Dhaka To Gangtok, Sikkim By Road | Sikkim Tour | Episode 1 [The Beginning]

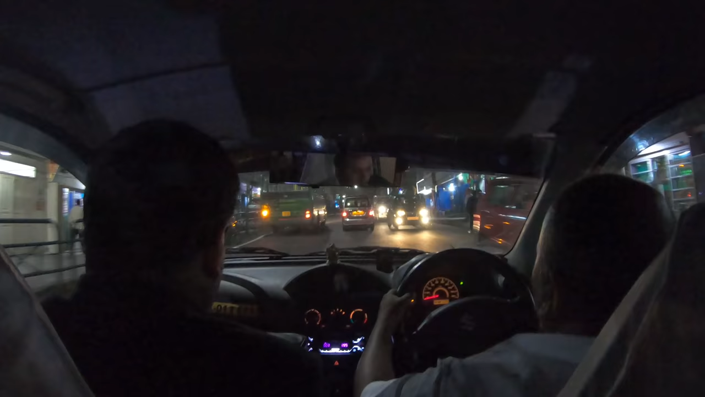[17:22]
এই যে যেই ট্যাক্সিতে উঠেছি আমরা, আমরা শেয়ারে যাচ্ছি মাত্র 20 রুপি করে, দুজন 20-20-40 রুপি করে আমরা এমজি মার্ক পৌঁছে গেছি।